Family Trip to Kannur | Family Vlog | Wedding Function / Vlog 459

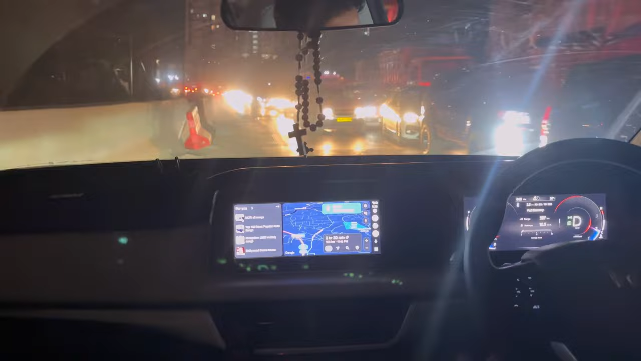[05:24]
അപ്പുറത്തെ സൈഡില് ഏഴ് ലൈൻ ഇങ്ങനെ കിടക്കുന്നു, ഒറ്റ ലൈനിൽ നമ്മള് പൊക്കോണ്ടിരിക്കുകയാണ്. കോഴിക്കോട് പട്ടണം സ്തംഭിച്ചു സ്തംഭിപ്പിച്ചു.
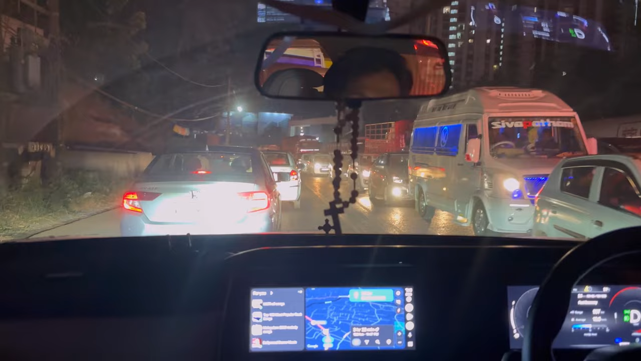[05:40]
അതായത് ഒരു 3 മണിക്കൂർ ബ്ലോക്കിൽ കിടക്കാന്നൊക്കെ പറഞ്ഞ് സമ്മതിക്കാൻ പറ്റില്ല. 5 മണി ഒറ്റ ചായ ഈ ചേട്ടനൊക്കെ അവിടുത്തെ ഇറങ്ങി നടക്കുന്ന തോന്നുന്നു. It's what you do and making me feel like I'm